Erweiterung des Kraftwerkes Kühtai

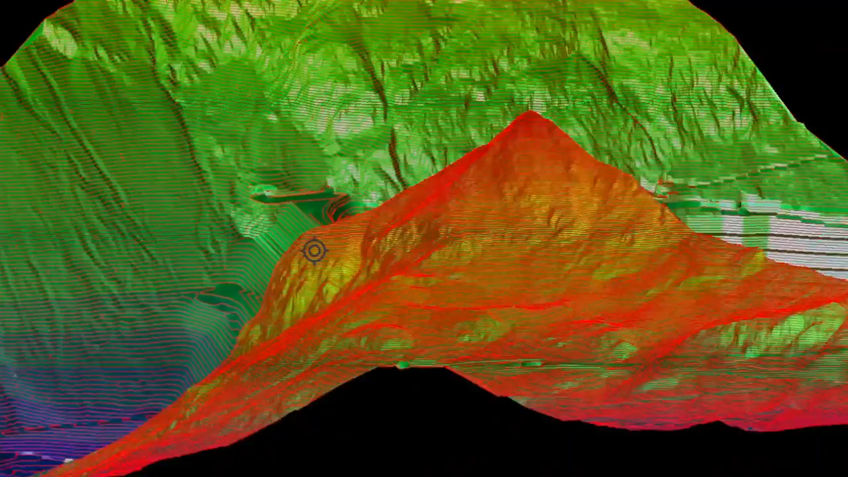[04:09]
was da ausgehoben wird und aufbereitet und in verschiedenen Schichten dann der Dammbau stattfindet.